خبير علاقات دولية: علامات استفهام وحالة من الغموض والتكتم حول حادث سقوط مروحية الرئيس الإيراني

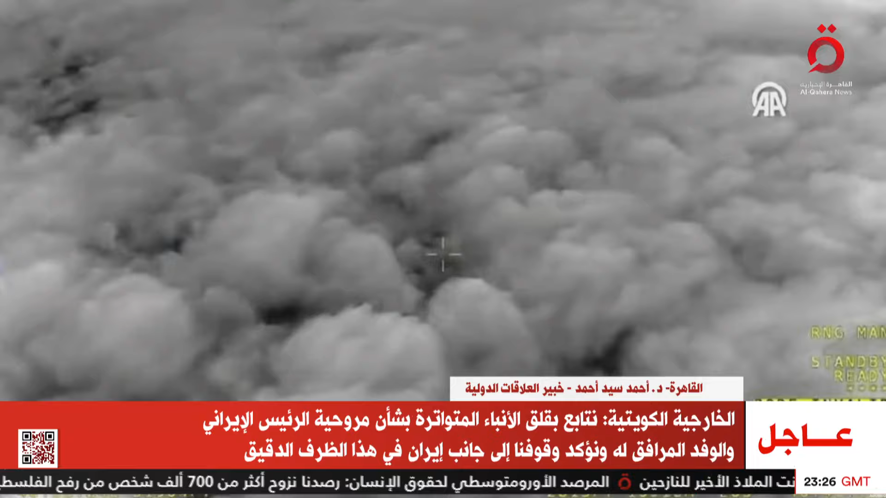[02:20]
طبعا تظهر الضباب الكثيف يخيم على هذه المنطقة كيف يسمح لطائرة رئيس الدولة أن تطير فيها كذا جواب؟